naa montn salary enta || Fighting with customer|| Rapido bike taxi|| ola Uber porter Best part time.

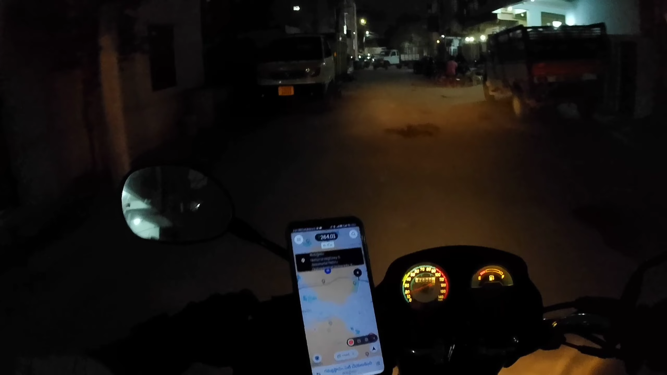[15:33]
ఇంకేం చేస్తాం తప్పదు. 264 అంటే 110 రూపీస్ దాకా వచ్చినాయి ఫ్రెండ్స్ ఈ ఆర్డర్కి.
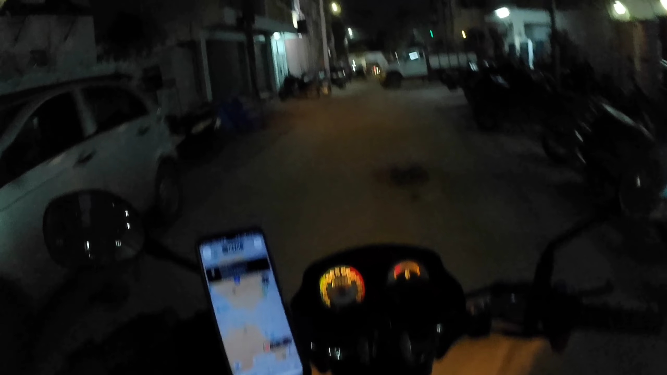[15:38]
ఇవాళ మొత్తం కలిపి 260 అయితే వచ్చినాయి అమౌంట్ ఊబర్లో
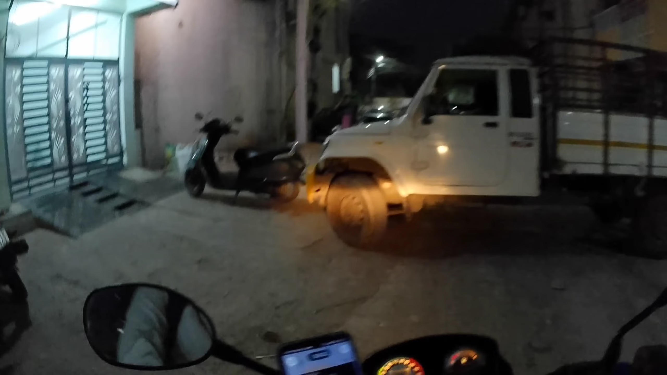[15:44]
అదనమాట. సో ఇక మనమైతే
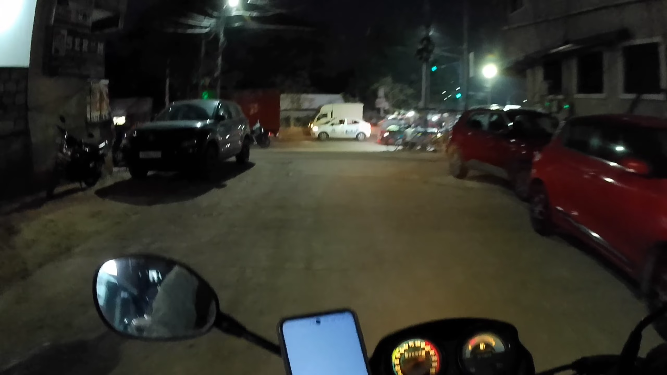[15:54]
ఎన్నో రాత్రులు వస్తాయి. అబ్బో 6 కిలోమీటర్లు ఉంది కానీ 13 అదే 6 కిలోమీటర్లకి 17 నిమిషాలు అయితే చూపిస్తుంది. మన వాడు యూటర్న్ అయితే కొట్టాలి. బీభత్సమైన ట్రాఫిక్ ఉంది రాను అయినా.
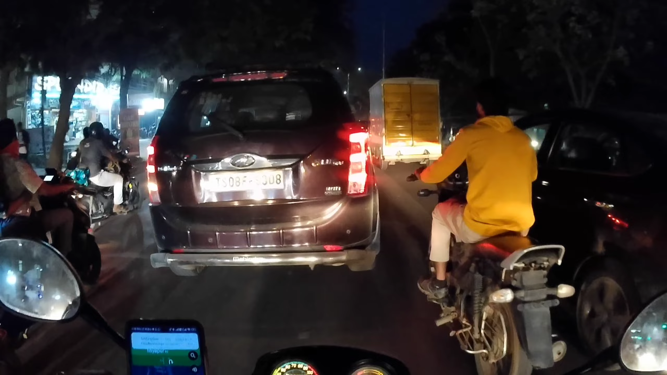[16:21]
సో ఇవాళ మనకైతే ఆ రూట్లో వెళ్ళి వచ్చినందుకు 260, నిన్న ఒక 50 అన్నమాట, మొత్తం 300. నిన్న తీసుకునేవాడినే కానీ వాహన పడిపోయింది నిన్న ఈవినింగ్.
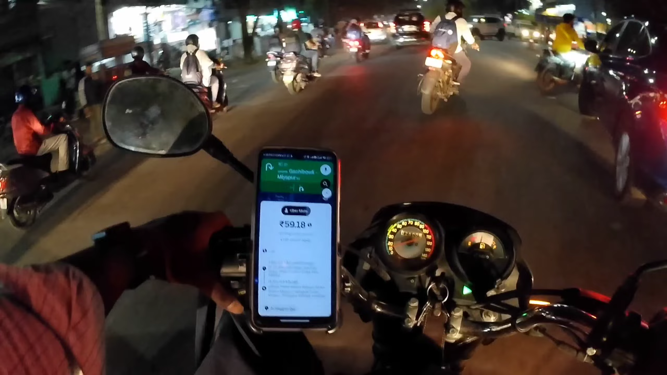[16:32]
ఏదో వస్తుంది ఇక మళ్ళీ మియాపూర్ అంట, మియాపూర్ మెట్రో స్టేషన్ దాకా 59 అంట. మియాపూర్ మెట్రో స్టేషన్ దాకా అంటే మంచిదే మనకు.
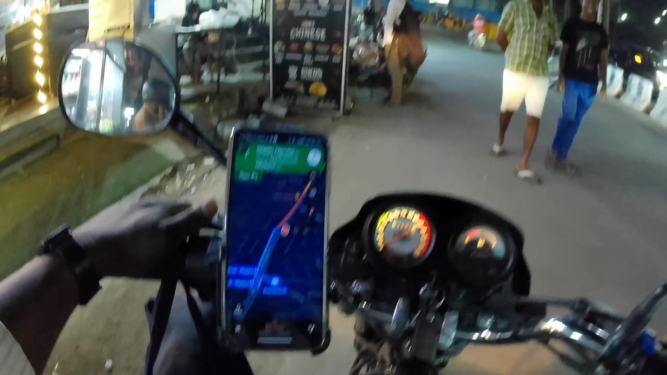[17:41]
6 కిలోమీటర్స్ అయితే ఉంది ఫ్రెండ్స్ డ్రాపు. మనమైతే ఇక్కడ యూటర్న్ అయితే కొట్టాలి.
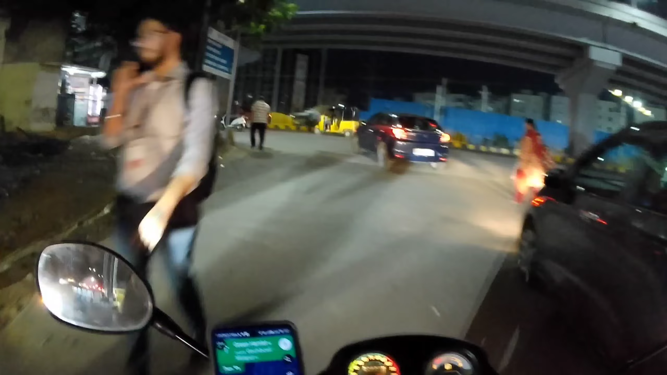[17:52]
వెంటనే యూటర్న్ ఉంది ఇక్కడ. యూటర్న్ కొట్టాలి. యూటర్న్ కొట్టేదాకా కొంచెం జాగ్రత్తగా కొట్టాలన్నమాట.
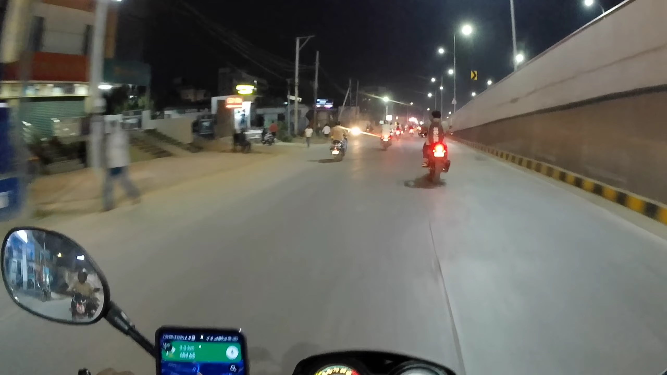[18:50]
లెట్స్ సీ. ఇక్కడ మాత్రం ఫుల్ ట్రాఫిక్ ఉంది బాబోయ్.